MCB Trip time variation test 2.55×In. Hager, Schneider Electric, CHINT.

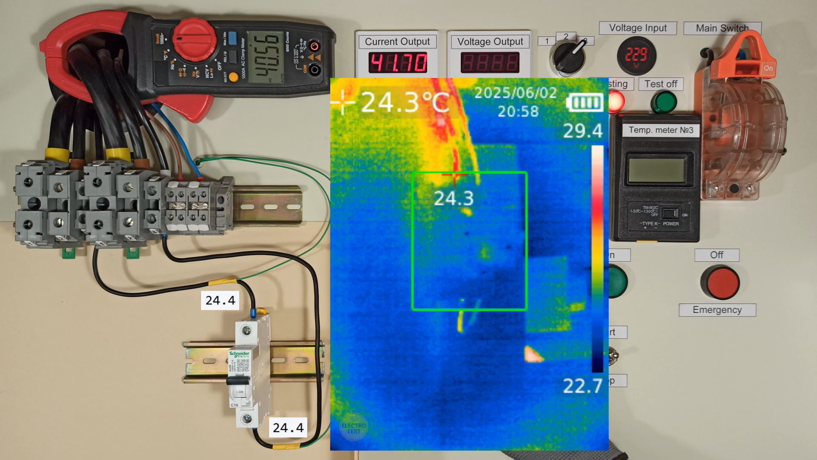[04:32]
On screen: spot 24.3°C
Temperature measurements showed that the temperatures of the wires and the breaker housings were below 30 degrees Celsius.